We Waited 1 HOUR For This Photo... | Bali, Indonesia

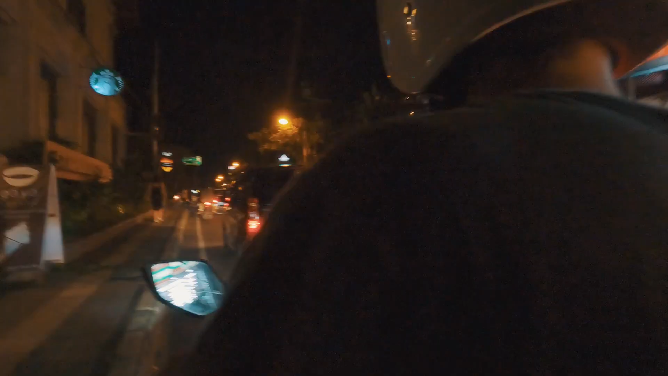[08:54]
Yeah. You see where that scooter just went? Yeah. You're turning left there.